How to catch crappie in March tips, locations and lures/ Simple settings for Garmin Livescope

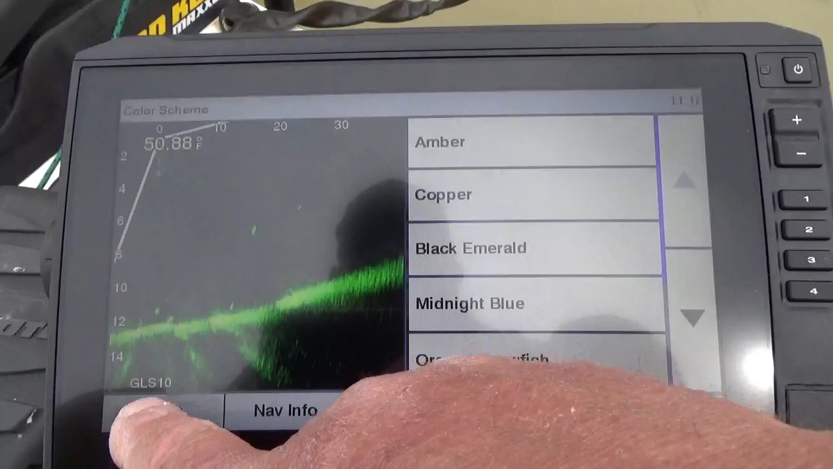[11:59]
On screen: water 50.88°F
I've gotten used to the Black Emerald. So that's where I keep mine.
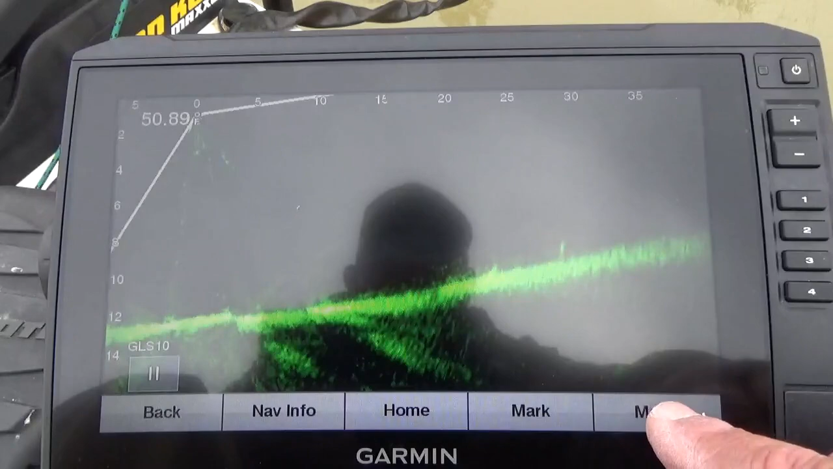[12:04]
So that's kind of how I have mine set up. Let's see. Here's your depth range here. You can put this on auto. It'll automatically correct. Sometimes I'll leave mine on auto. Most of the time I like to do it manually. If I'm fishing fairly shallow, I'll just change it. It becomes a little bit of a hassle sometimes. But that's just how I keep mine set.
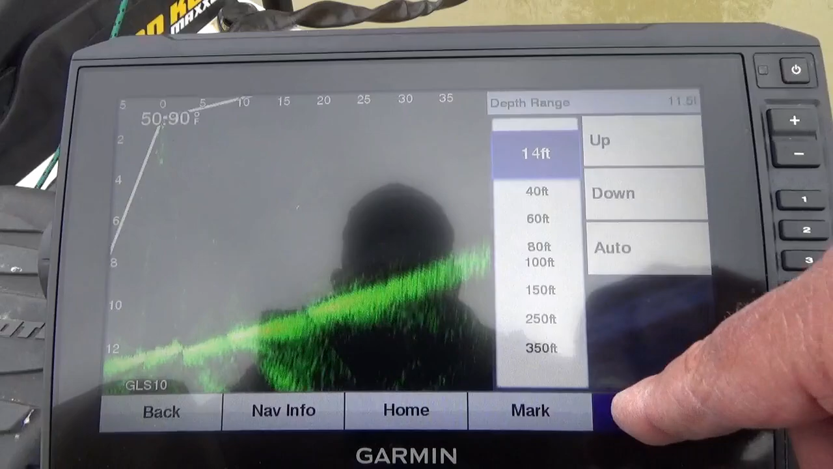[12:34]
Now, that's just basic. That's my basic LiveScope setup.
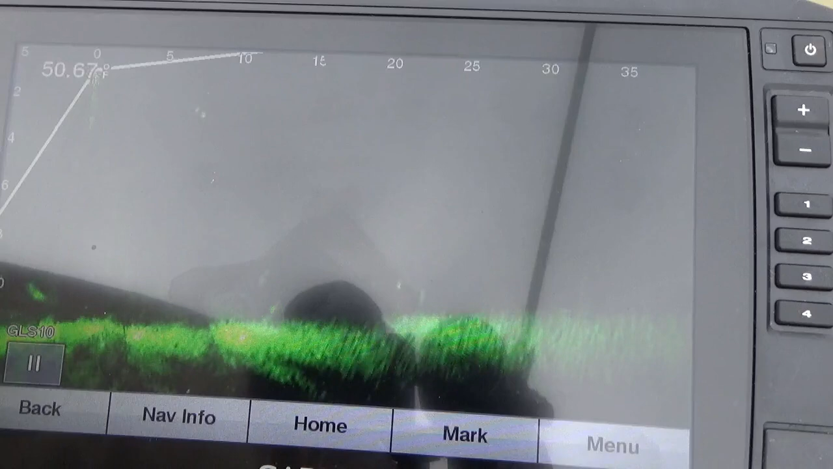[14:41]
Let's see if we can get a good signature on the fish. Put it right down.
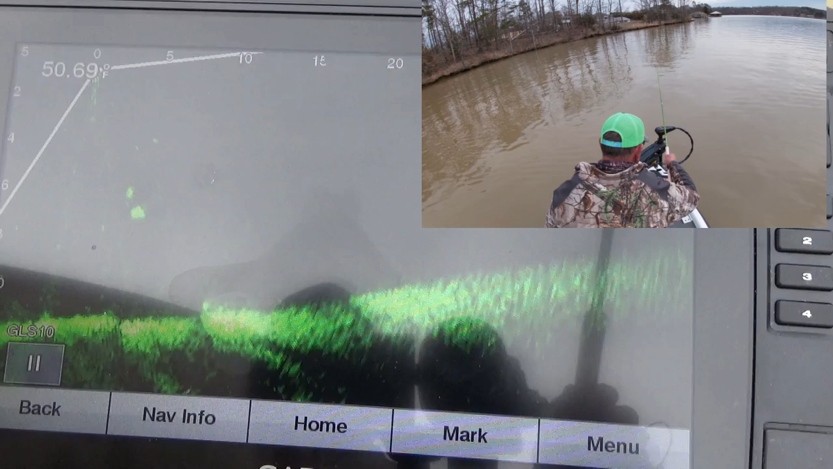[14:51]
Let's see how he reacted a lot better.